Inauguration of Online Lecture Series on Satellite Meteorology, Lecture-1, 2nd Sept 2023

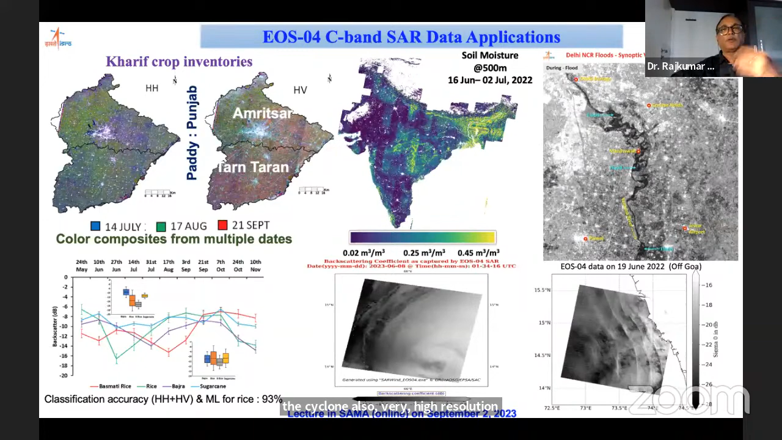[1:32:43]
And some of the ocean applications, where you can see the cyclone also, very high resolution picture, and internal waves, like of which is very, very important for ocean point of view, you can see. In the ocean sensor point of view, we have the ocean set series.